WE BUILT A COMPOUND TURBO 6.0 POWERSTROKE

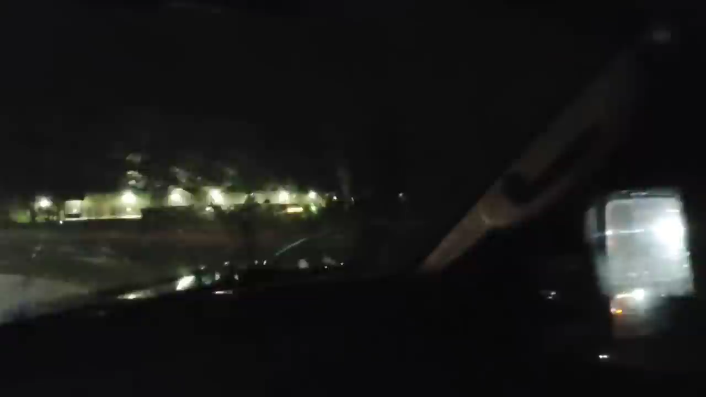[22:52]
Idiots without their lights on. Yep, another idiot up here. Without his lights on. Idiots in Chicago.